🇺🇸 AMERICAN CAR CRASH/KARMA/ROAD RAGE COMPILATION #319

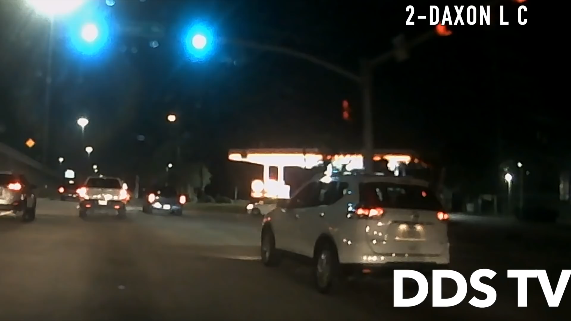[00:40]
The driver thought he could make it by turning but sideswiped oncoming traffic.
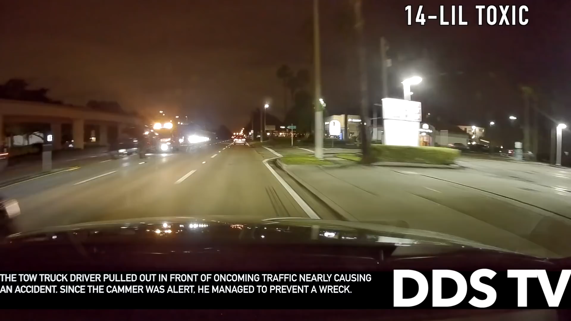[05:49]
Since the camera was alert, he managed to prevent a collision.
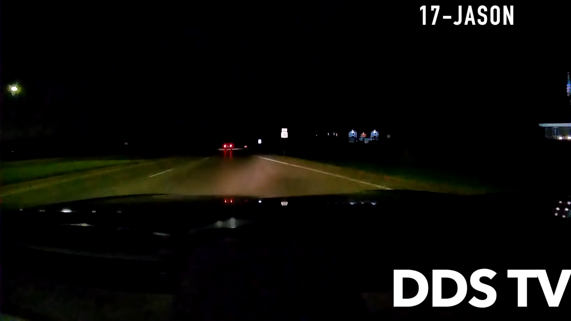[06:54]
This clip is a great example of expecting the unexpected. Unfortunately for the camera, he came up a blind embankment when Bambi, who was fed up with 2020, just jolted in front of the car, totaling the camera's vehicle.
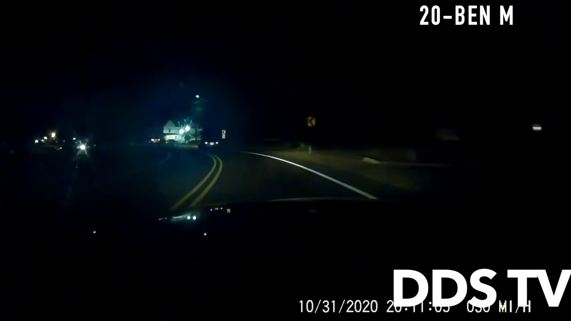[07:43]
The distracted driver phil to notice the stopped car is resulting in this minor fender bender.